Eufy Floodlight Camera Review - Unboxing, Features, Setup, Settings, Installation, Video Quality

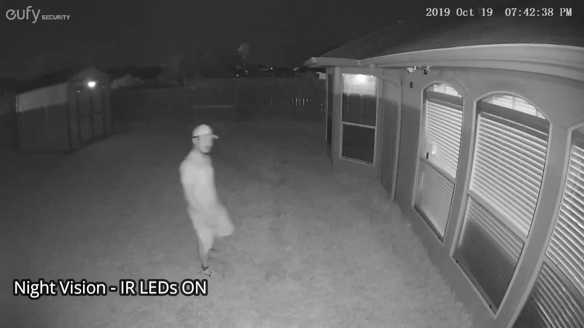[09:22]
So this is the video quality of the euphi floodlight. And with the infrared LEDs on. And the floodlights are off. And this is at 10 feet. 15. 20. 25.